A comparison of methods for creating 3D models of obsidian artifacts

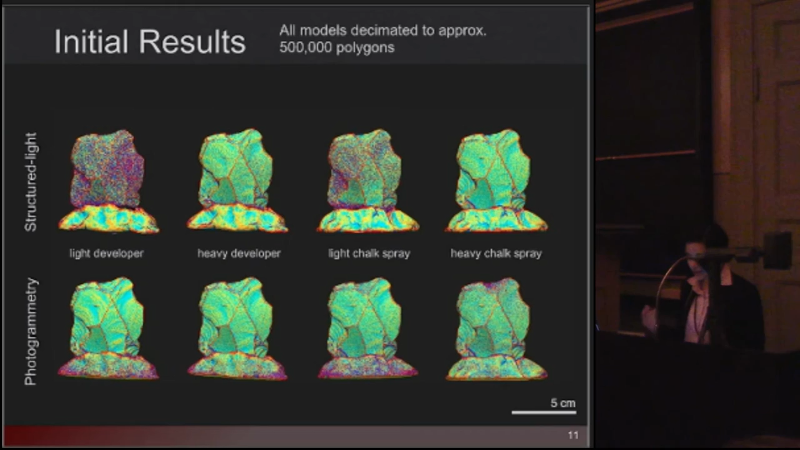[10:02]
So for structured light, we found that a coating of these sprays that was fairly light didn't really... It worked okay, but you can see there's still a lot of surface noise. Heavier coatings, however, did produce better models. And then for photogrammetry, we did not see a significant difference. So to keep things simple, we decided to stick with only the heavy coatings for both of these.
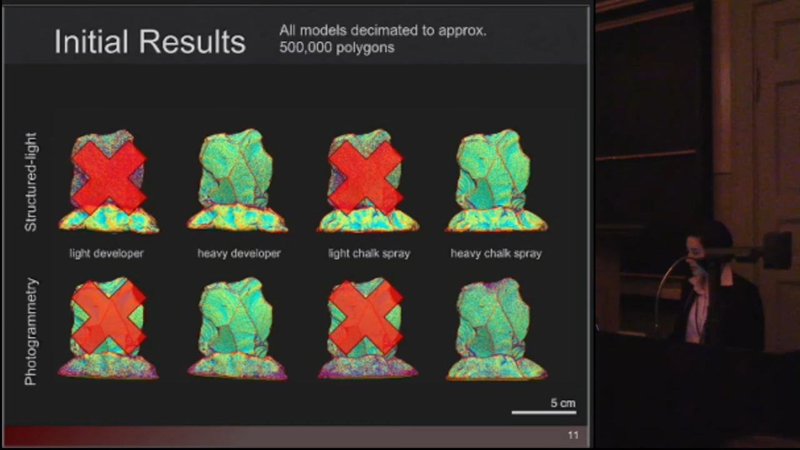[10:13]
And then finally, we have dulling spray and foot spray. Dulling spray did not work too well with photogrammetry. However, heavy application of dulling spray did seem to work with the structured light scanner. As for the foot spray, it sort of worked. We were a little surprised.
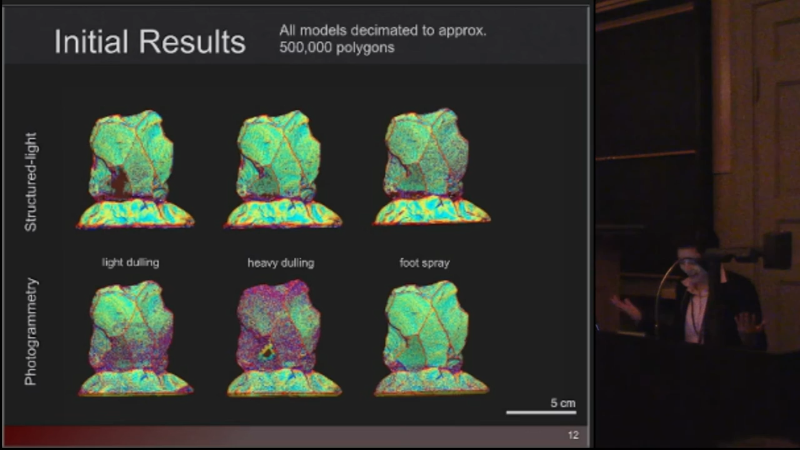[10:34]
But we decided not to move on with that, mainly because we weren't sure what the medicated properties would do to stuff.
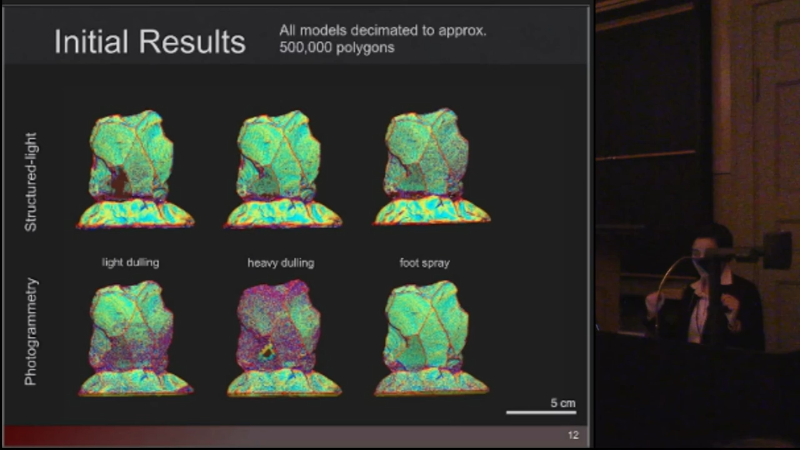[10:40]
And also, it felt like just by volume, we used like a third of the can to spray this. So it didn't seem the most efficient option.
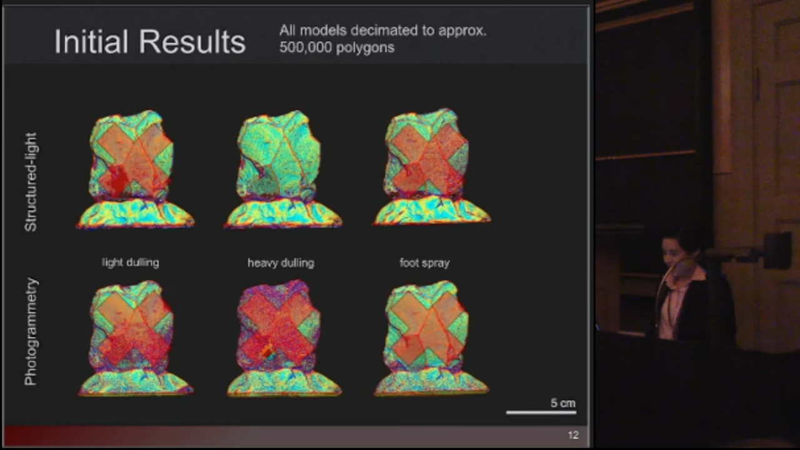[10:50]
Okay. So in summary, these were the options we chose to move on with.
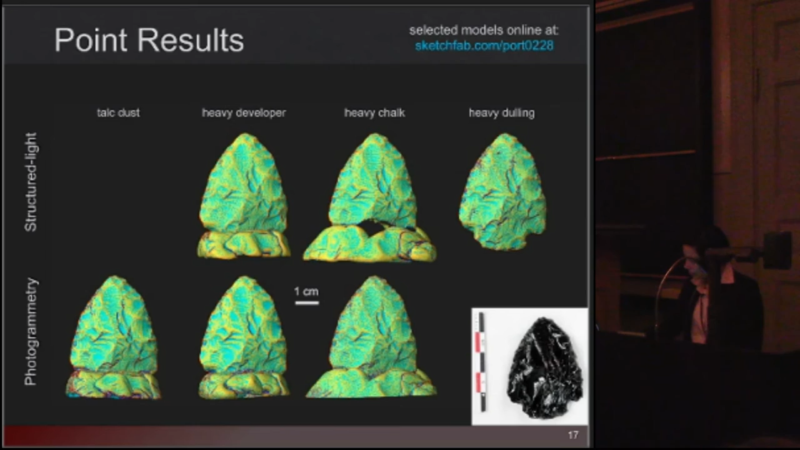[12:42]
And I'm sorry, sharp. But in this case, we didn't get any holes. And the dulling spray model actually looks quite good. Some other things to consider with these coatings, of course. All of them are removable, we found. So talc dust was the easiest to remove.
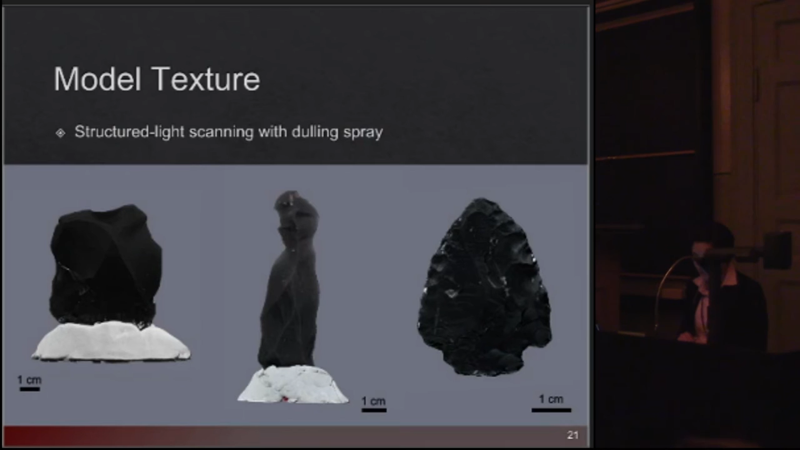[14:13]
The first option is dulling spray with the structured light scanner. And this does a pretty okay job. You can see some surface details that aren't evident in the untextured scan. And then the other option was to do a two-stage solution with photogrammetry. So you take one set of photos with the clean object. We used a polarizer to help get rid of some shine. Do another set of photos with the coated object. And then use the coated photos to create the geometry.
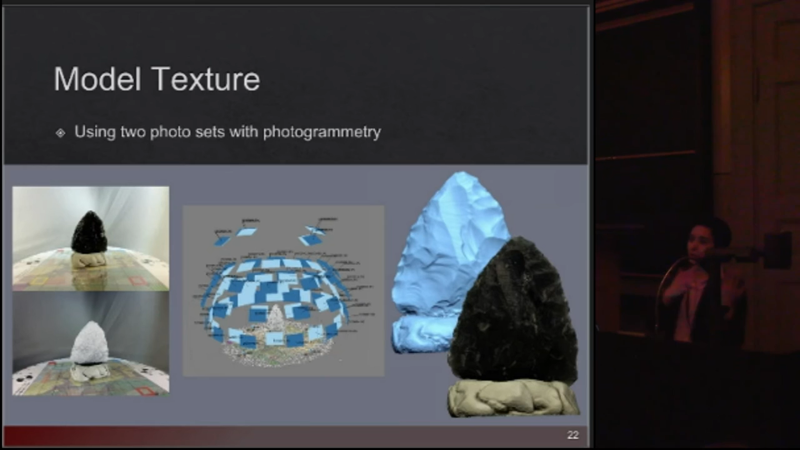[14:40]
And the uncoated photos to create the texture. And this actually works quite well. And you get a nice sort of more photorealistic scan.
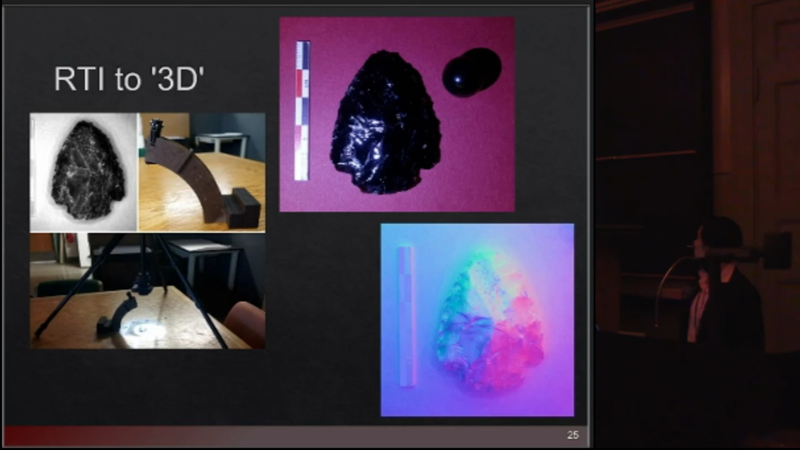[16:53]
And you can see in the lower right-hand corner that normals visualization. So on the left is an image we created in Photoshop based on that normals visualization. And on the right is our 3D model as viewed in Geomagic. And it looks quite good. So there's small details such as scratches. You also get visible use-related things such as pitting, which is quite astounding.